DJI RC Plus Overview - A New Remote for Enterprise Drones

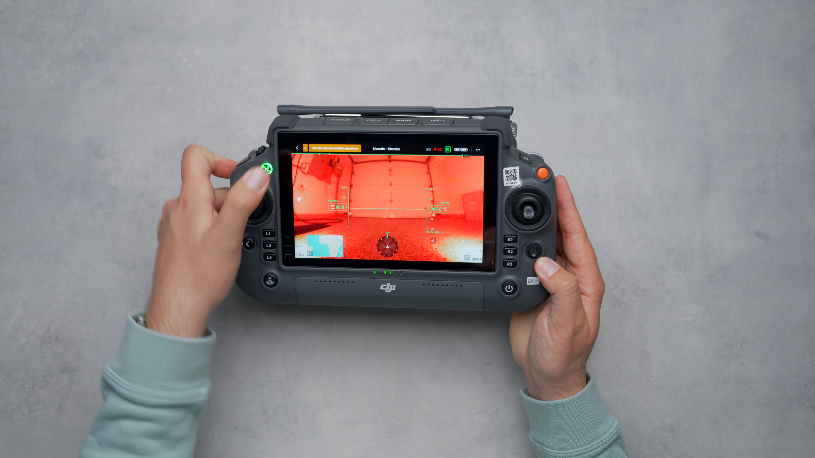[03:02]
Now just next to the left set of toggle buttons is our back button to navigate through the Android operating system while our 5D customizable button sits here just next to the right set of toggle buttons so within the pilot app we can customize the command when you push this button in each different direction.
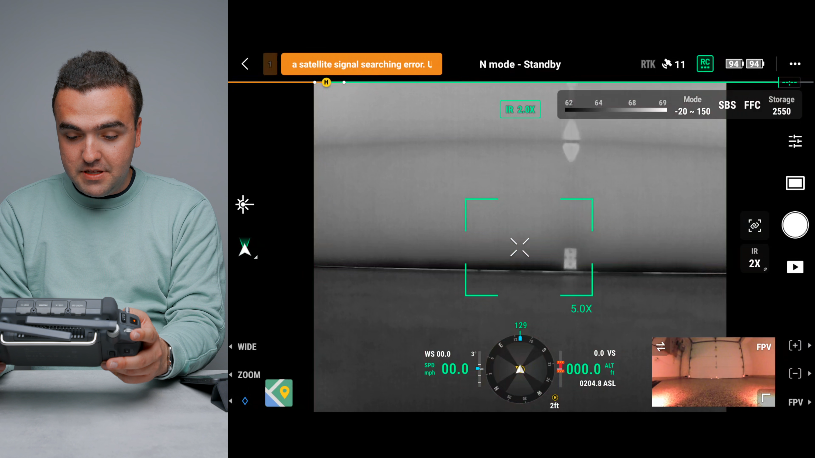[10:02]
the ir camera we can flip to the zoom camera back to the wide camera um if we go to ir we can tap on side by side up in the top and see this side by side view um we're
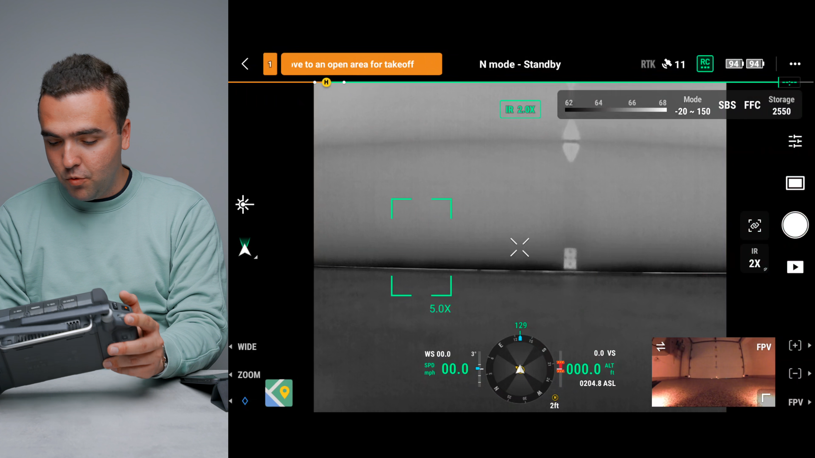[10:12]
able to go and pull up the fpv camera full screen switch back to the m30t camera if
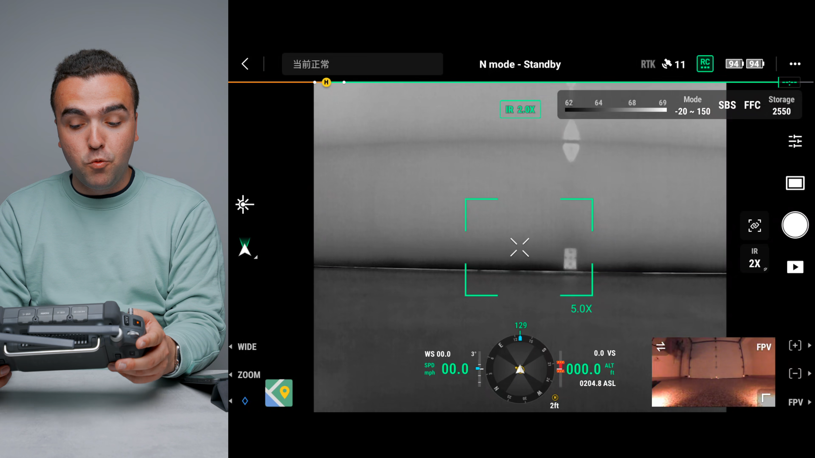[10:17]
we're in our zoom camera we can uh zoom in and then zoom in which of course from